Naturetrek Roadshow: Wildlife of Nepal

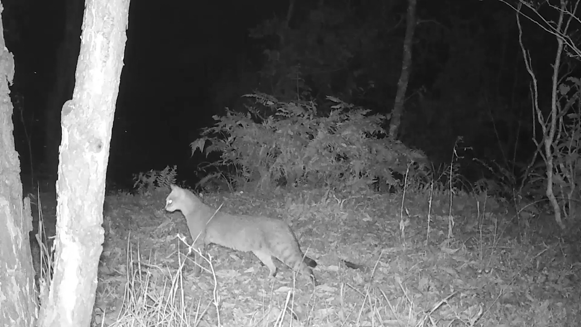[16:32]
This is a jungle cat. We once found one snoozing in the main lodge.
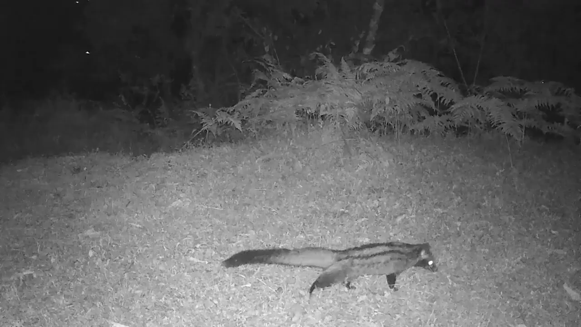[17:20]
and here is the smallest, the Asian palm civet.